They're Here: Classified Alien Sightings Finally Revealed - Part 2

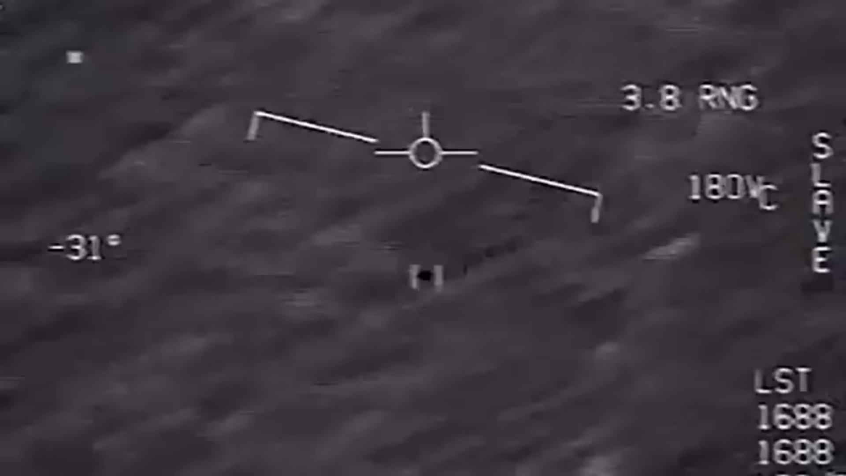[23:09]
This one's different because we can hear the people in the jet reacting, to what they're seeing.
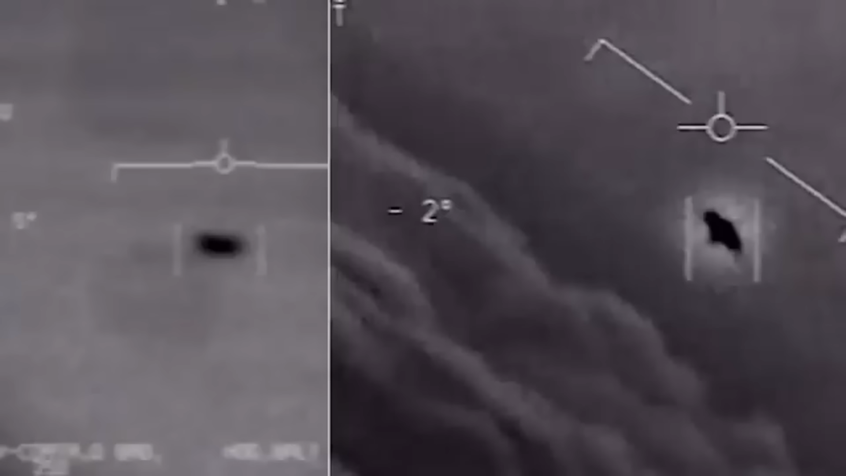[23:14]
They use a similar infrared camera and follow the object that was flying over the east coast.
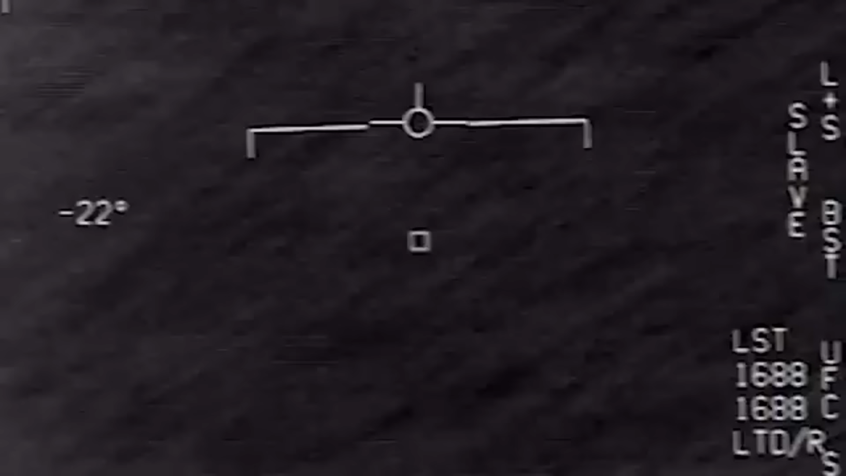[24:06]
as the video starts before they have managed to lock onto the target and you can see it moving.
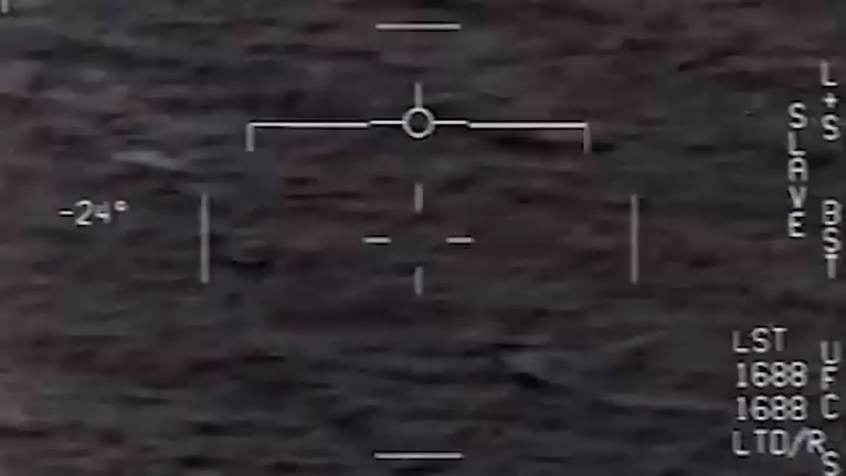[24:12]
The video is pretty correctly titled GO FAST because this thing is moving incredibly fast, like definitely faster than anything else that could have been an easy explanation.
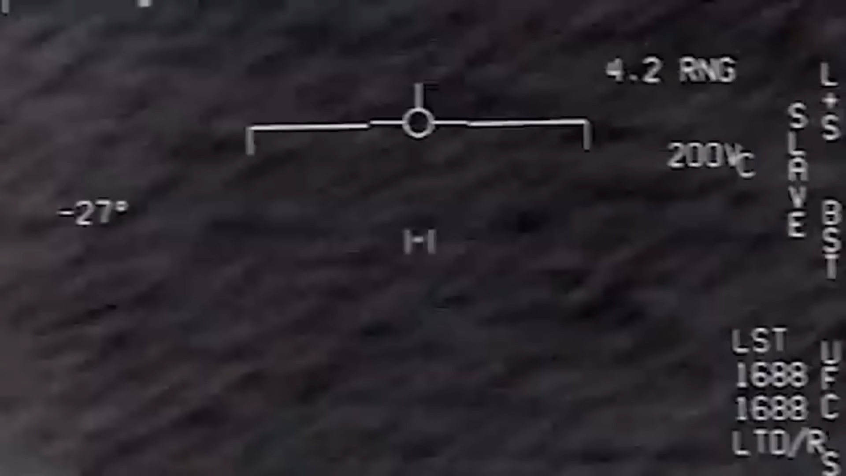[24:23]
It's zipping over the top of the water as they try to get their camera to lock onto it,
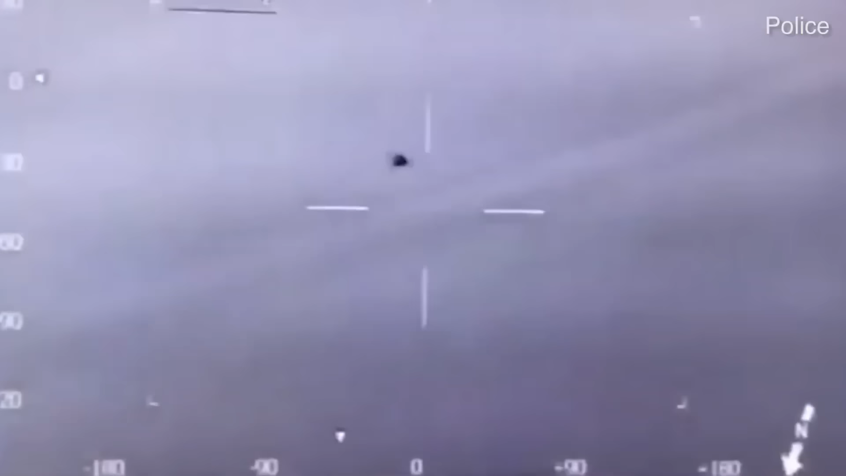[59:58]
They keep trying to get close so they can get a better look but every time they would get too close it would disappear and then reappear somewhere else.